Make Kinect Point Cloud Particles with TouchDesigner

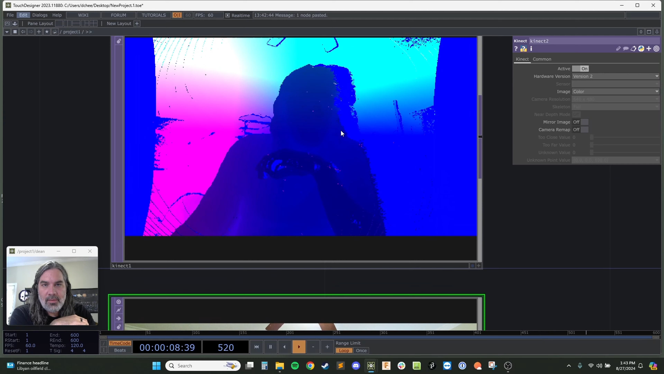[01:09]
or the position of each pixel in the space is.
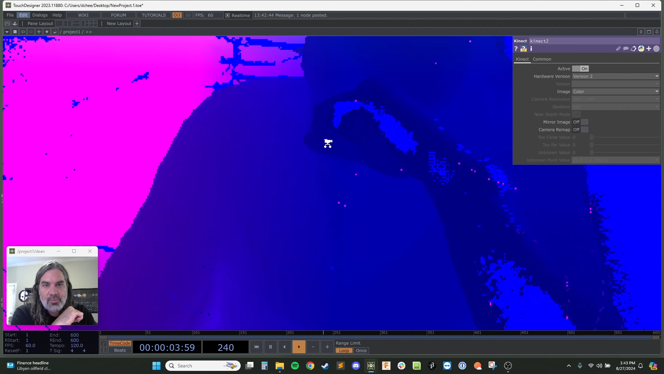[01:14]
So it thinks, you know, if I zoomed way in that this little pixel right there is at that RG and B location, right?
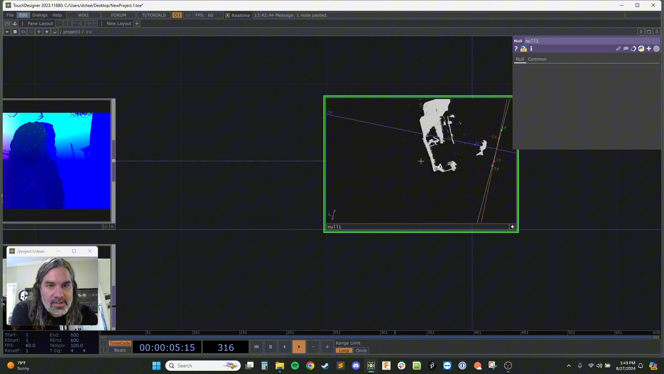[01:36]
If I do this view as points and you can see right in front is me down here. And that shadow behind me is because the camera doesn't see any pixels behind me, right?
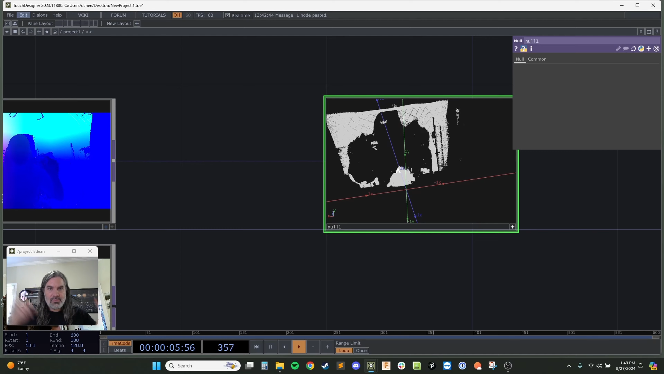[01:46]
So so I get a full image worth of 3D points. So okay, we're actually going to
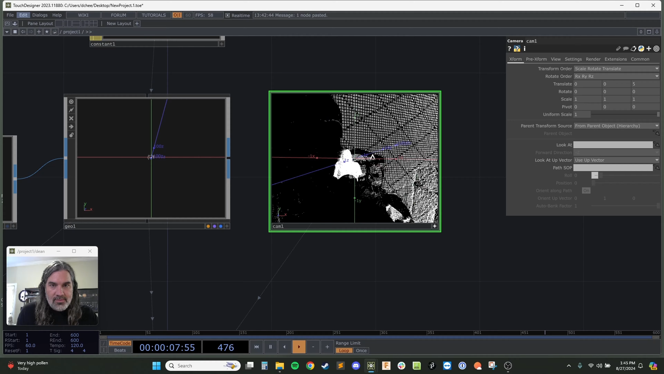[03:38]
And if I go into my camera, activate it, and I zoom around, I see my camera started out on the back side of things. So I actually want it more on the front side here.
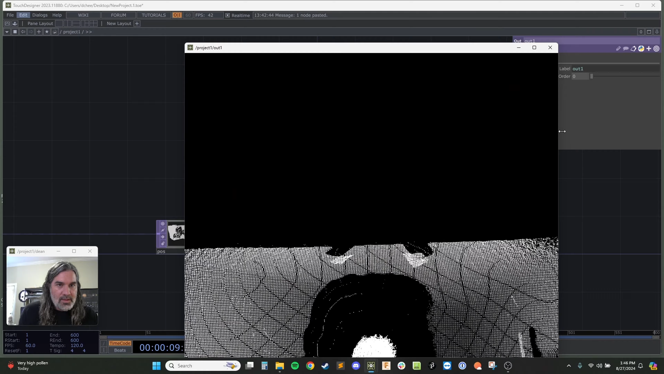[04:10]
But also, so you can move things around. So I'm just managing.
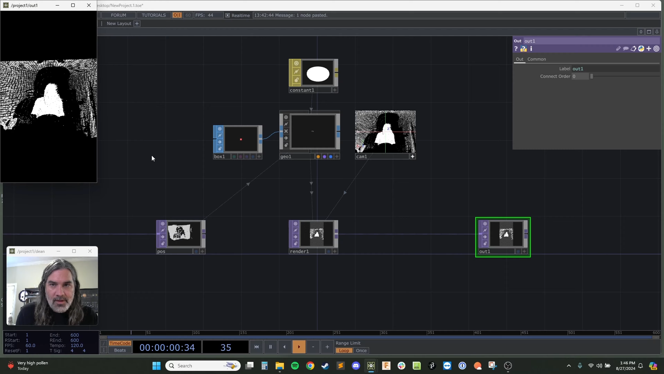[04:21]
Okay, okay, let's see a little more maybe. Okay, so got my my little floating guy here, but I've got this little shadow coming in around me on this on this output.
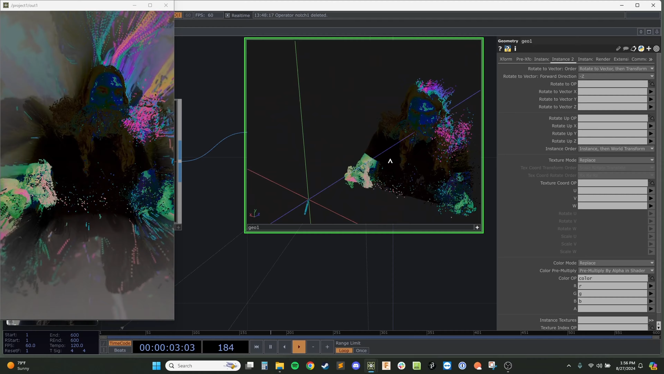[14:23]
make something a little more interesting. So it's like, I have a virtual camera flying around.
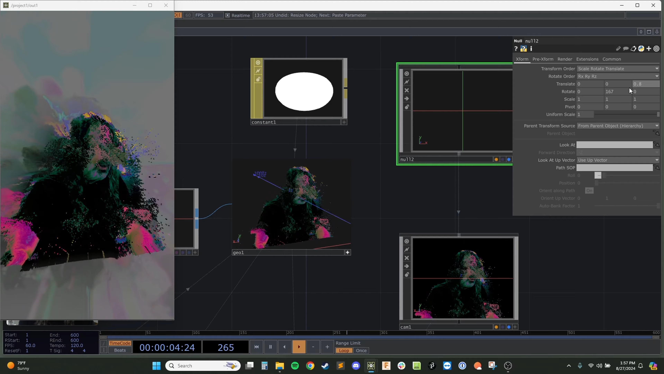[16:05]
And now if I rotate my all around, it's kind of keeping that in the center, right?
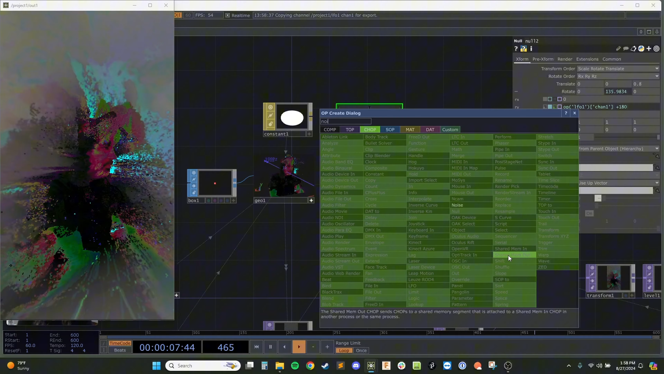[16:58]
So it's kind of moving in and out.
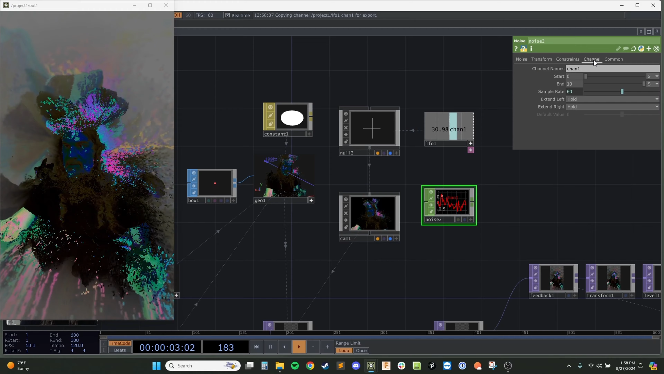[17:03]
Um, let's call this Z and then time slice it and
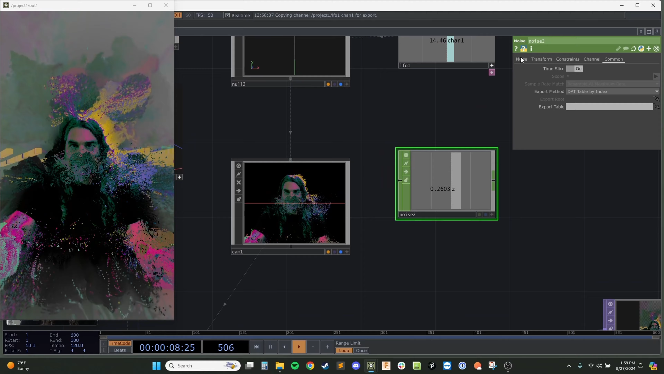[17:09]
let's have it be offset at one. No, let's see. Let's see. Let's offset it two and then have an amplitude of like one and a half and the period.
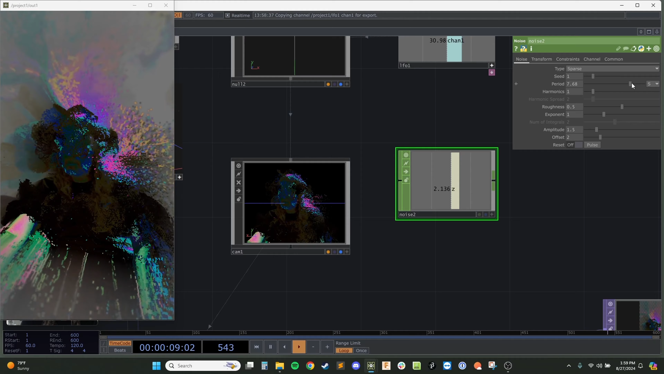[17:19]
I'm going to make it higher. Let's drag that onto our camera and put it in our Z position.